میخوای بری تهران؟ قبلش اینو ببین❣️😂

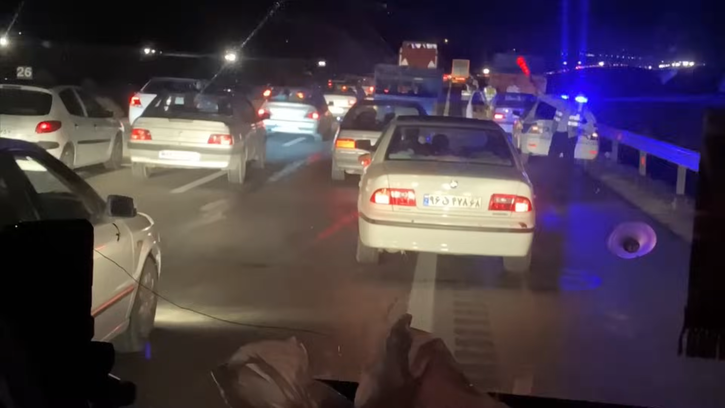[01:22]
ببین میگم خیلی جاده شلوغ بود، تا حالا اون جاده رو انقدر شلوغ ندیده بودم، یعنی همه جا تصادف شده بود. یه جا اصلا اینجا مخصوصا پلیس خودش رفته بود تو دره. چرا باید پلیس بره تو دره تصادف کنه؟